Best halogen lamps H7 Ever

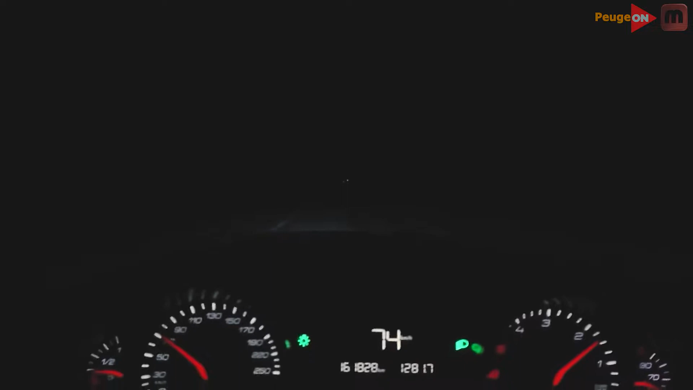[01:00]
This is how the lamps from AliExpress shine on the road. Well, we realized that cheap LED lamps shine badly.
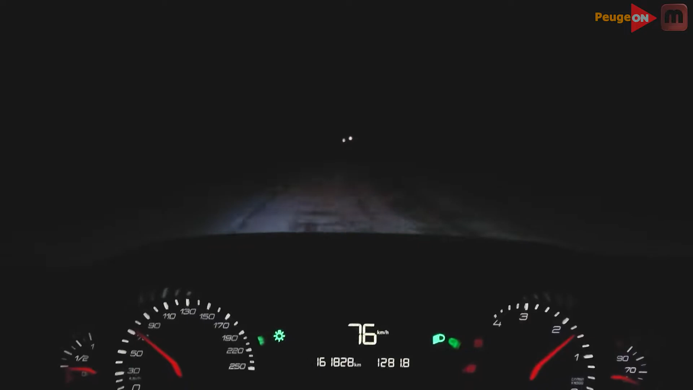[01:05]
What to buy? So, that is not expensive and shines well.